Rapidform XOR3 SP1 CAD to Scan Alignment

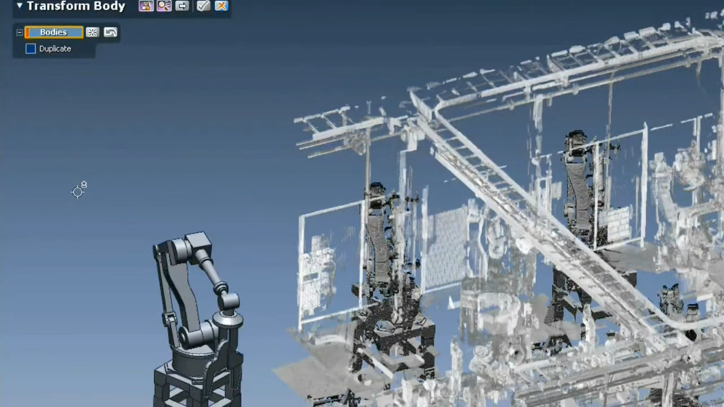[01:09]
all you need to do is select the solid or surface, check the Duplicate option, then choose Align to Scan.
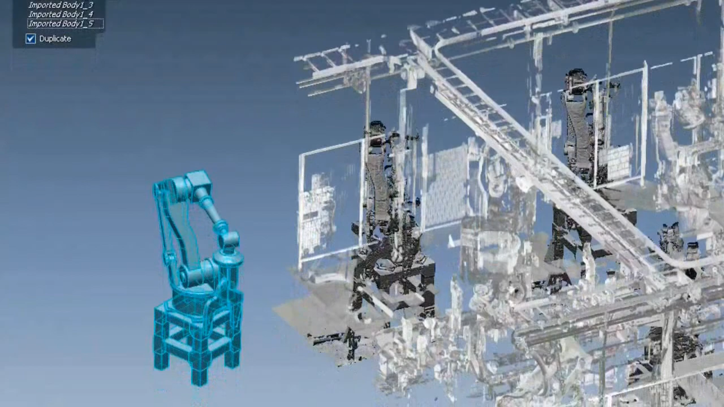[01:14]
You can either let RapidForm guess its location, or pick pair points.
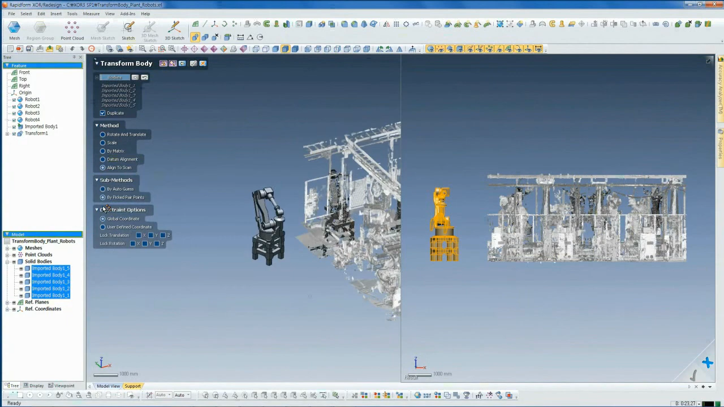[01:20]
In this example, we'll isolate just one robot arm in the scan,
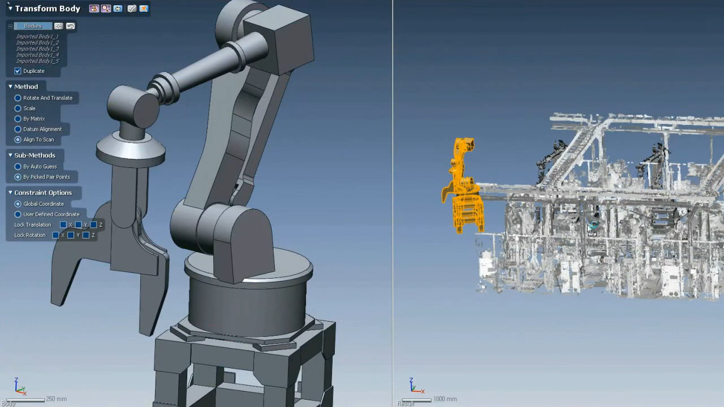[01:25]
and then proceed with the alignment by picking some common points on the CAD model and on the scan.